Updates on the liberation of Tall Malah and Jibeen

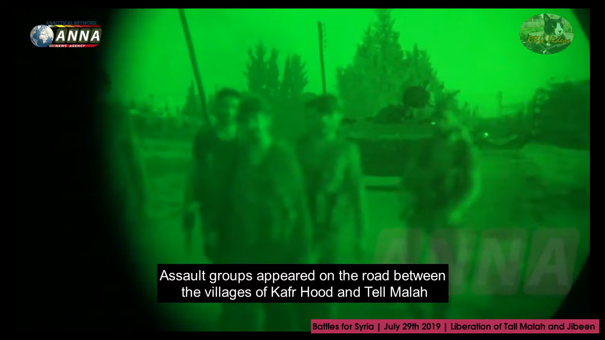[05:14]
Вперед пошла первая 72-ка, приспособленная для ведения ночного боя.
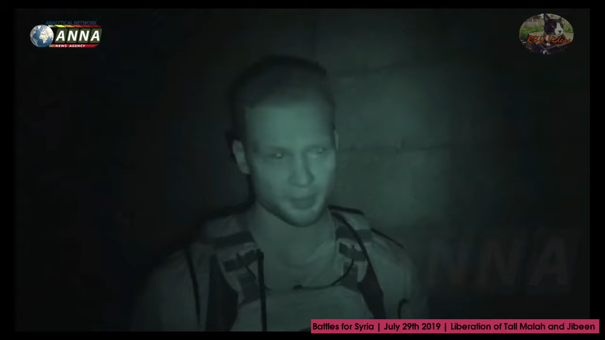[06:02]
Сопротивления серьезного пока они не встречают.
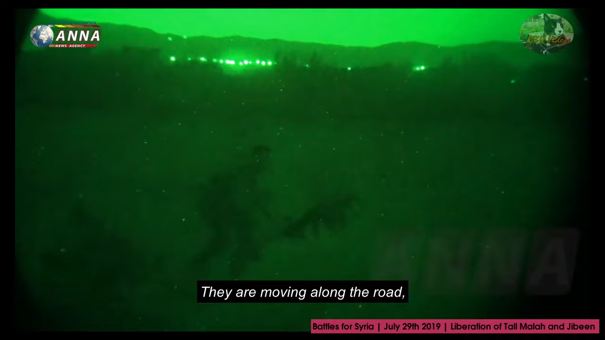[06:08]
Вдоль дороги подтягиваются сюда, продолжают подтягиваться тяжелая техника.
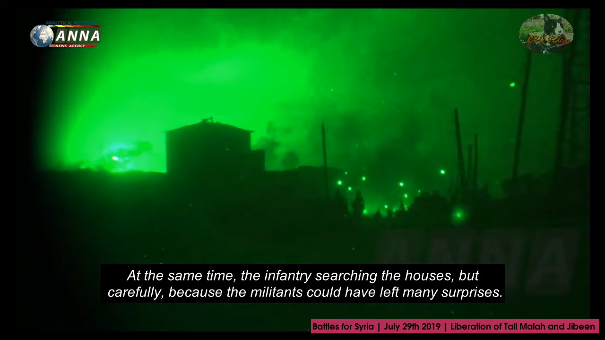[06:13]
Параллельно пехота досматривает дома, но без фанатизма, потому что боевики могли оставить много сюрпризов.